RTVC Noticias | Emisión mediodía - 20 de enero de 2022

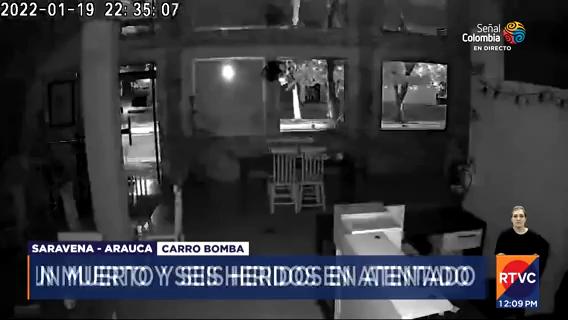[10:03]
Este fue el momento en el que un vehículo cargado con explosivos acabó con la tranquilidad del barrio 6 de octubre en Sarabén. Si le damos la vuelta, si le doy la vuelta con la ambulancia por encima...